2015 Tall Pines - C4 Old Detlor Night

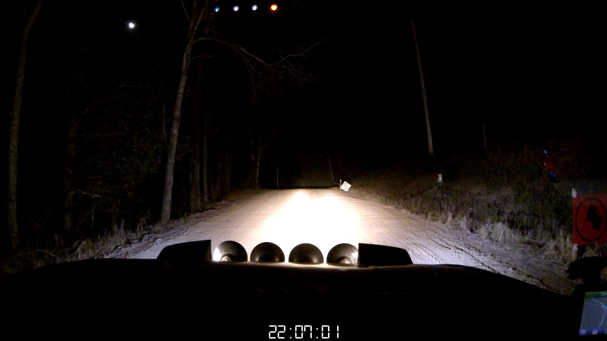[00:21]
Tethered. Tightened. Left 5 minus overcrest long 80, then right 6 up 100. I'm tired. Good to be in the wind.
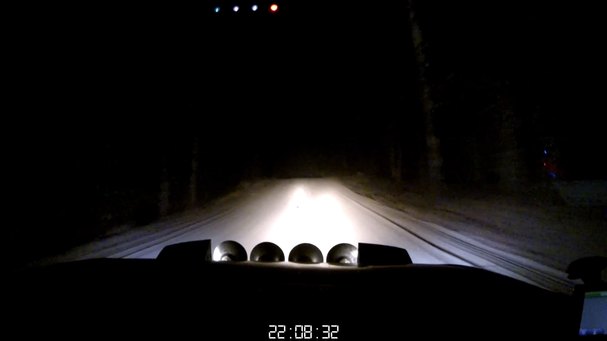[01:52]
Right 5 minus long over crest 50. Left 5 plus slippy maybe 280. 180. That's a caution. Left 3 minus slippy maybe. 80. Right 3 plus opens at crest.
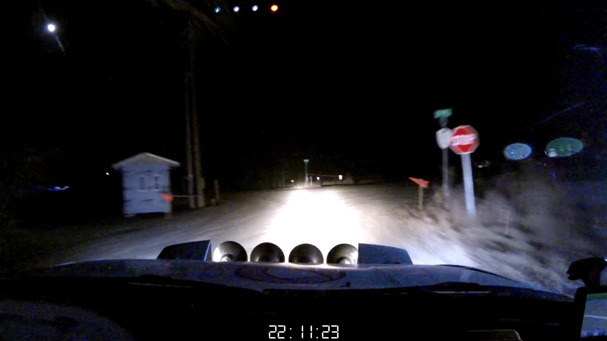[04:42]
crest into turn right 4 and left 6 plus opens at crest into right 6 short over crest kings 50 left crest into jump and right 4 through right 4 through junction onto gravel and caution right 4 plus long narrow 30 left 3 plus 100